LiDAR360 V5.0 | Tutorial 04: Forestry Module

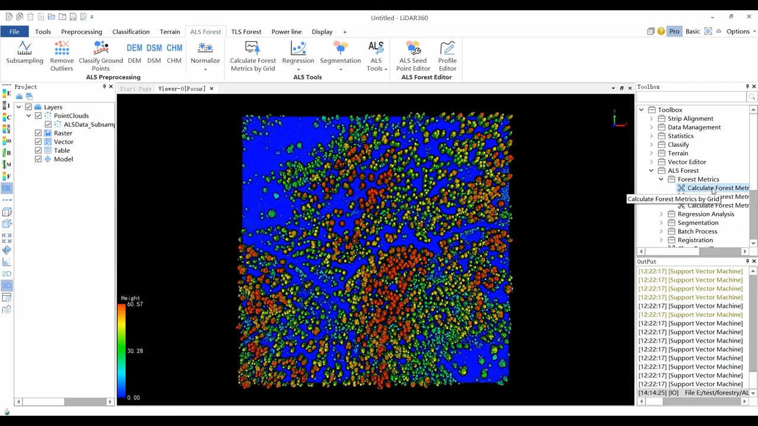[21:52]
The calculate forest metrics by grid tool calculates the forest metrics based on the point cloud data and grids. Split the point cloud data with multiple grids, and then calculate the forest metrics in each grid.
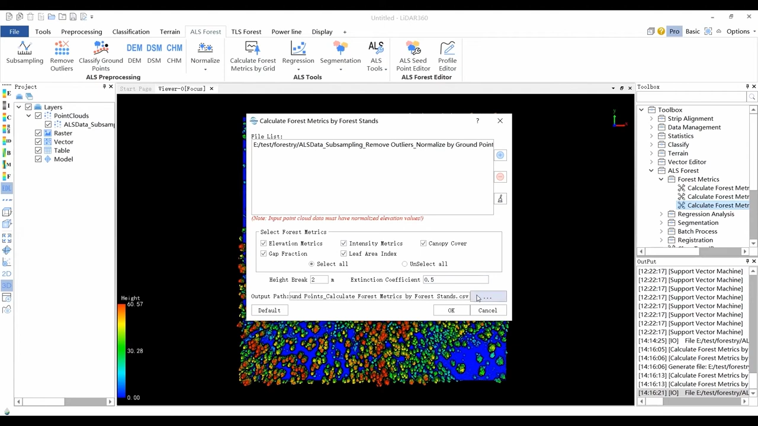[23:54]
Please refer to the user manual for more information for each point cloud data. A record will be generated and stored in a CSV file.
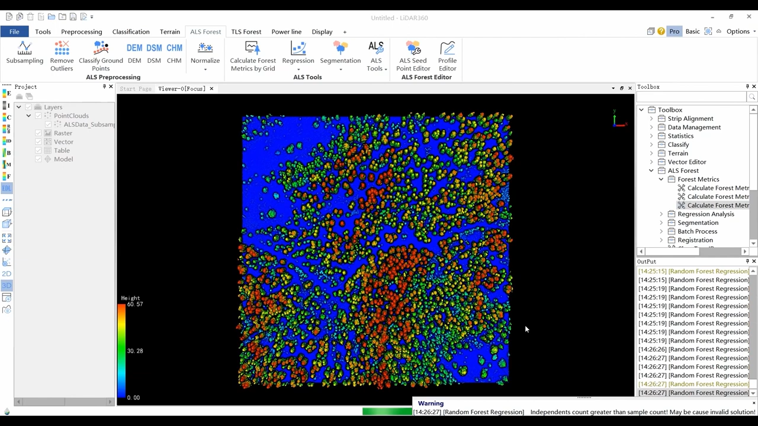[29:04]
Insert independent variables by inserting file in either CSV or TIFF format.